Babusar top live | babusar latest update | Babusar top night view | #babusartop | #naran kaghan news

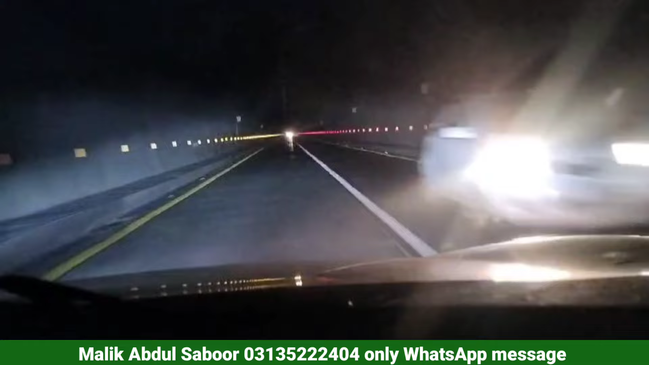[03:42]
جی ملک بھئی بہت شکریہ آپ نے ہم ڈیٹھ دی ٹنل کے بارے میں آپ کو نے کچھ اور بتایا نہیں کچھ دیر میں نے انتظار کیا پھر میں نے کہا چلیں آپ اتنی لمبی خاموشی اچھی نہیں ہوتی ہے میں ہی بتا دیتا ہوں کہ یہ ٹنل جنسی ہے یہ ماری سپوری بیلٹ کی سب سے بڑی ٹنل ہے اور اس کے بارے میں کبھی مزید انفرمیشن بھی دیں گے کہ یہ کیوں بنی کیسے بنی یہ